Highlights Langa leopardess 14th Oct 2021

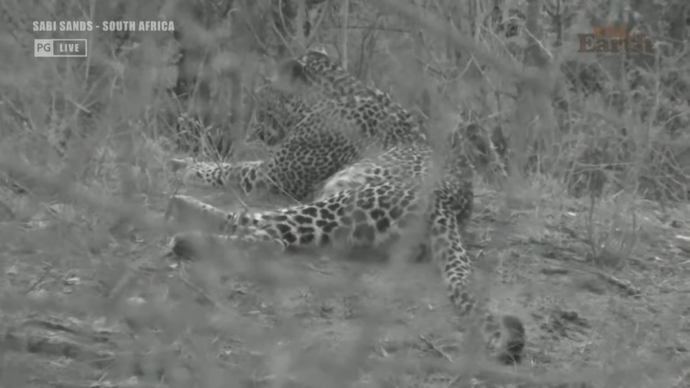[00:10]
It's a bit of a tricky sighting to get in, to be honest with you. But it is indeed a leopardess I have not seen in an extremely long time. And it is in fact Miss Langa, Shasha's sister, litter mate, Sabui's daughter. And I have honestly not seen her since, I think a random brief, brief sighting at Baboon Pan.
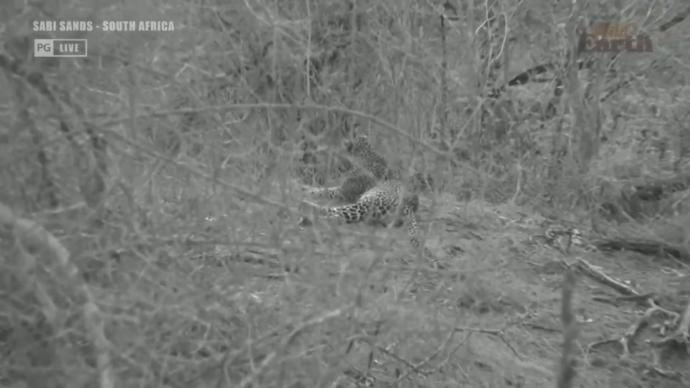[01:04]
But luckily we've got the infrared tool and it's working tonight, yay! But there she is. I think she's got a bamba, which means she's got a kill. I don't know what it is or where it is just yet, but it means good news that she could possibly... Oh, she looks like a mama. Oh my goodness, looks like mama.